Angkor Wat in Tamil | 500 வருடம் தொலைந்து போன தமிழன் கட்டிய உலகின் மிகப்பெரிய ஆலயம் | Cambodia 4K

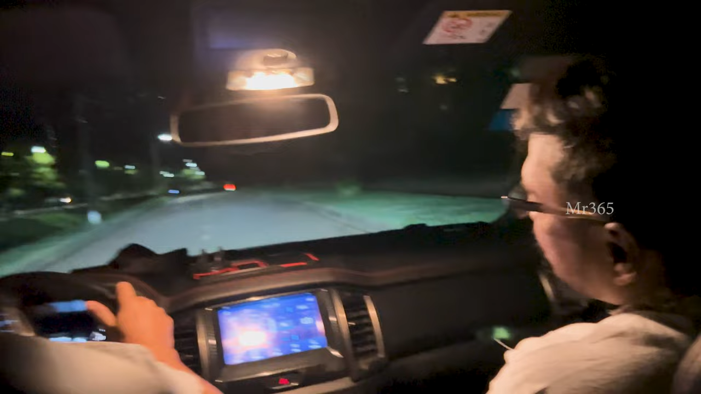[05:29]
ரீச் ஆனதுக்கப்புறம் அங்கேருந்து ஒரு அட்லீஸ்ட் 1 கிலோமீட்டர் அது உள்ளே நடந்து போகணும். மீட் யூ தேர்.
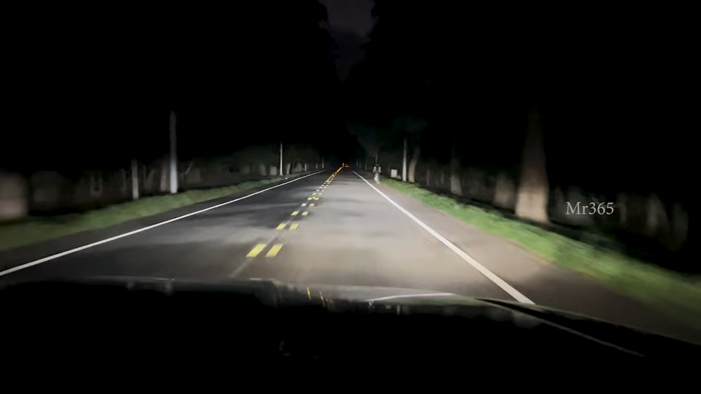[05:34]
It's outside this area, too hot. Actually, city limit la irundhu oru 15 minutes la accessible la irukku indha place. Wow. என்னோட ரெண்டு சைடும் பார்த்தீங்கன்னா, இந்த பாதையோட ரெண்டு சைடும் பார்த்தீங்கன்னா ஃபாரஸ்ட்.